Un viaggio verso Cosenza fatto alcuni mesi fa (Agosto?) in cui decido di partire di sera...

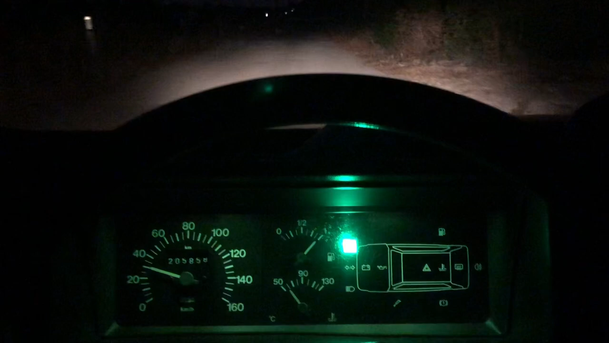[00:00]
ore 20 e 55 si parte per cosenza e vediamo un
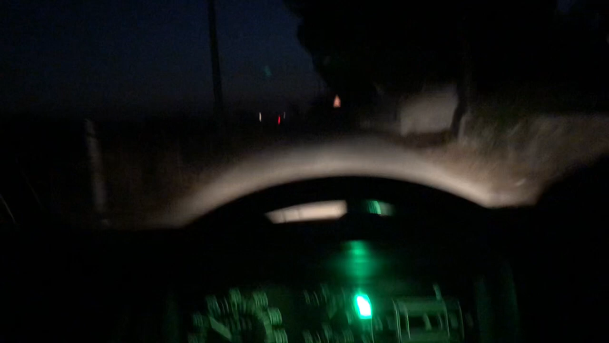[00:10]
po come andrà si parte con la panda ed ecco abbiamo già evitato un pericolo mortale un pericolo mortale
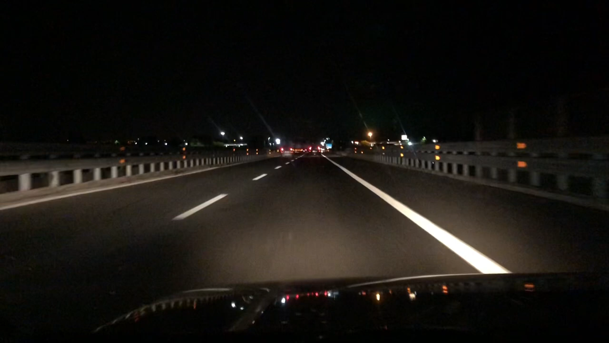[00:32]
ed ecco catania sono le le 9 e 50
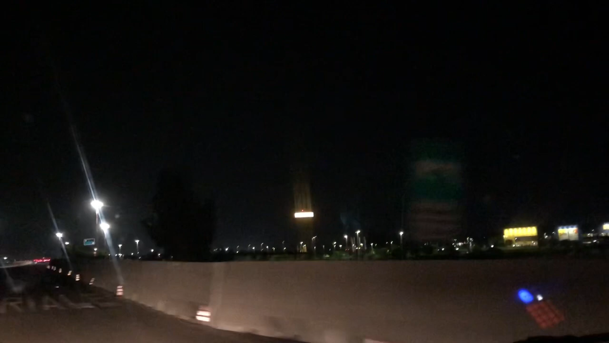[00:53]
casello autostrada catania verso messina barra aperta è tutto spento non lo so probabilmente è gratuito
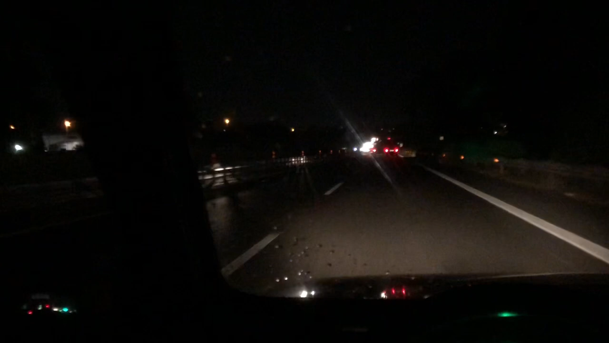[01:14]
o vedremo non ho potuto prendere il biglietto e quindi sti cazzi fino a questo momento tutto ok il viaggio ci riserva delle piacevoli sorprese innanzitutto l'aria fresca e la mancanza del fottuto sole per cui siamo veramente al
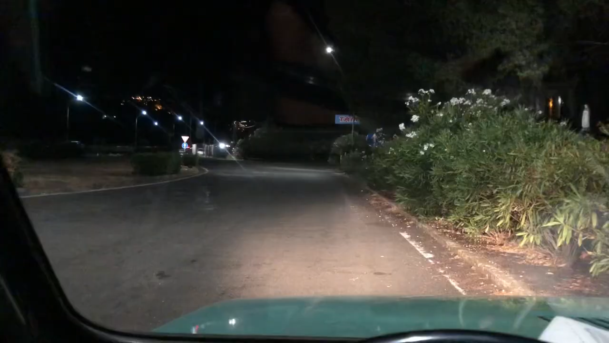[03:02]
ok direi direi che possiamo ripartire davanti a noi c'è taormina beh andiamo
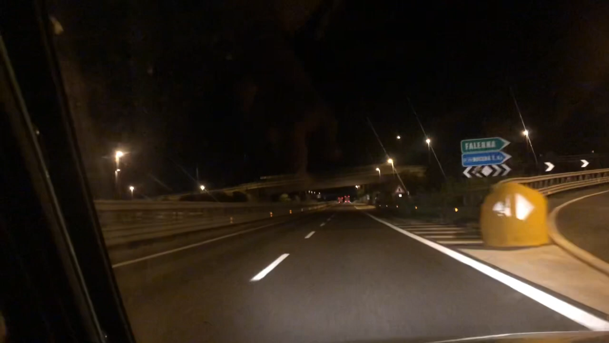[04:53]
le due e mezza di notte abbiamo aperto un sacco di tempo per aspettare il traghetto e poi in realtà ho perso perché sto parlando al plurale? non lo so però sono le due e trentacinque e fra poco arriveremo all'uscita di GIZZERIA
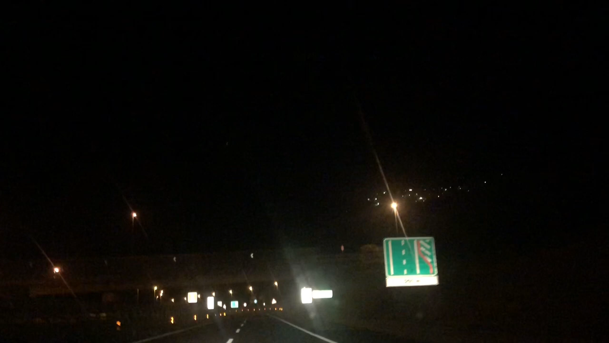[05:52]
ed ecco voi non potete vedere niente ma qua ci sono le montagne sono arrivato all'area parcheggio ho savuto ho savuto che c'è un'area di parcheggio l'ho savuto da poco questa parte è bellissima perché ci sono le montagne ed è molto bello c'è anche il fiume più avanti è un pezzo dell'autostrada per cosezza che mi piace molto è la mia parte preferita
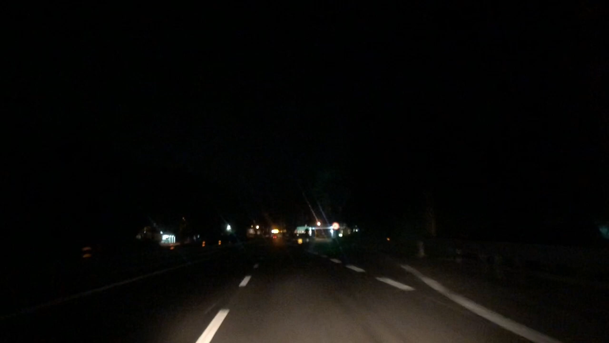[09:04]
forse non si vede un cacchio ma questi sono alberi è una bella sosta è in alto l'inverno c'è veramente un bel freddo e anche adesso c'è un bel freschetto bene proseguiamo e direi che fra un fra un pochetto arriviamo a Cosenza
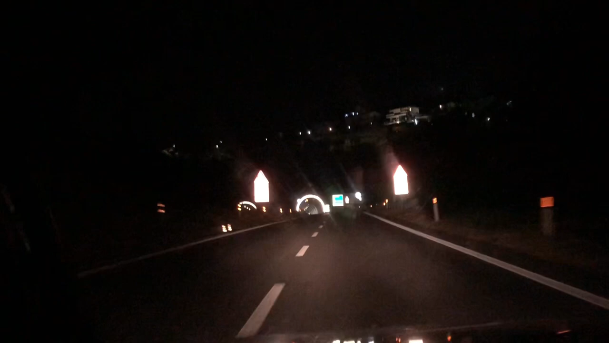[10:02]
Cosenza la città proibita come vedete da questo cartello che dice Cosenza
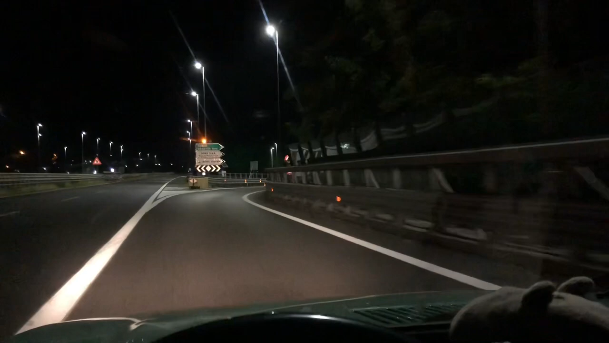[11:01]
vediamo se c'è un posto di blocco e ci fanno una gran multa per un motivo X ed ecco Rende orrende siamo arrivati a Rende che bella Rende c'è un sacco di verde
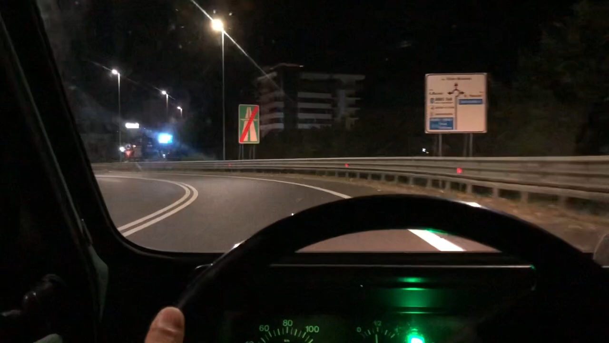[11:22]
qua c'è il McDonald noi adesso giriamo di qua
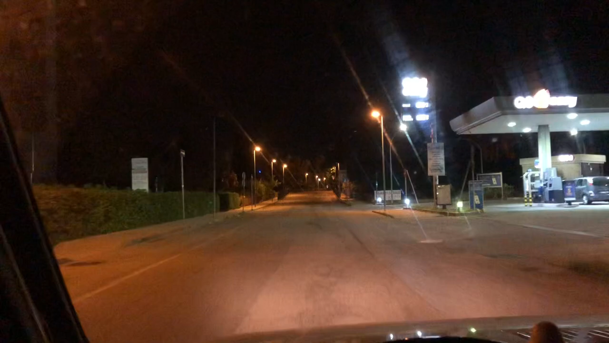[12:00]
si parte alle 9 di sera e si arriva alle 3 di notte perdendo un sacco di tempo per aspettare il fottuto draghetto però però abbiamo viaggiato con il fresco
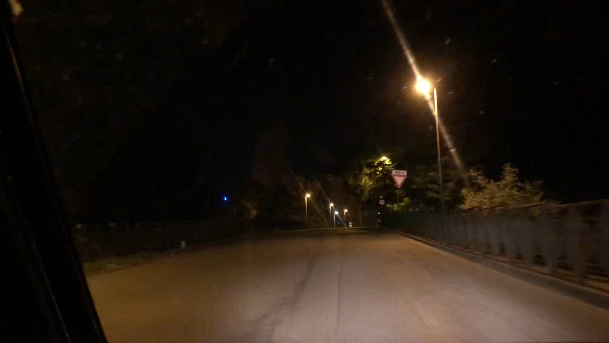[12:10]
vedete a Rende c'è un sacco di verde ci sono anche le piste ciclabili ci sono ci sono le cose ci sono le auto i palazzi le case
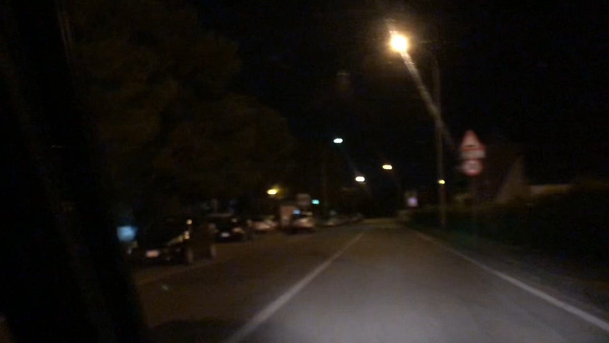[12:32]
c'è la strada vedete c'è anche la strada quindi adesso vi saluto e buonanotte grazie a tutti